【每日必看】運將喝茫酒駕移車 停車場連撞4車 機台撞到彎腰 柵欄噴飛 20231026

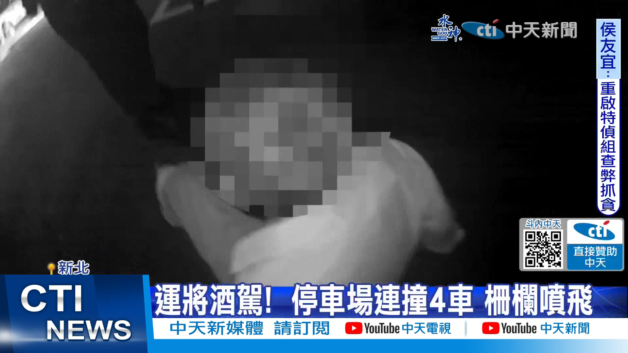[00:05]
你在幹嘛阿伯下來下車 下車金棍戒備把阿伯團團包圍連拉帶車 拖除計程車但他根本不聽使喚阿伯你先下車下車 坐